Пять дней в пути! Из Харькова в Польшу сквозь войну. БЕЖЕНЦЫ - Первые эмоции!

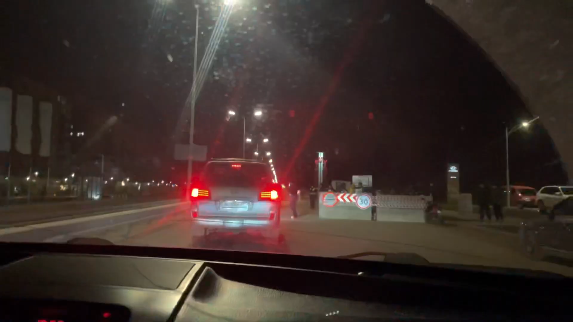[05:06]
Пап, включать свет. Мы сейчас вот на блокпосту Винницы проверяют каждую машину.